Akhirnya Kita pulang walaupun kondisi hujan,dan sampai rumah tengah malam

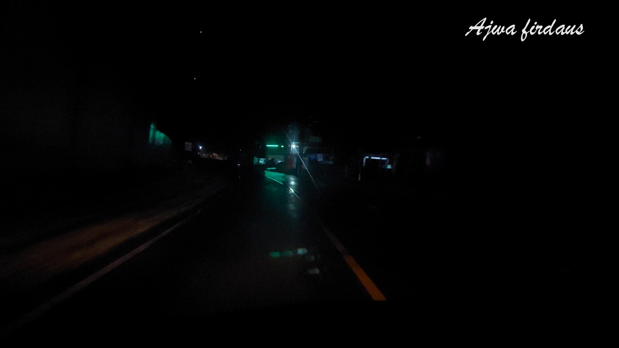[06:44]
Mas gelap gulita. Jarang di Mas kok gelap gulita.
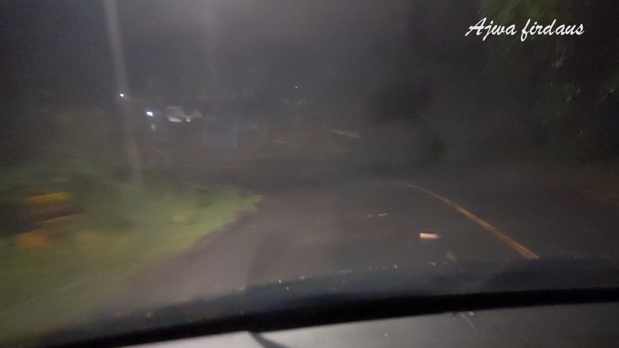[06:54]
Brongkos. Brongkos, yo. Brongkos. Ya Allah, kok bisa gelap gulita.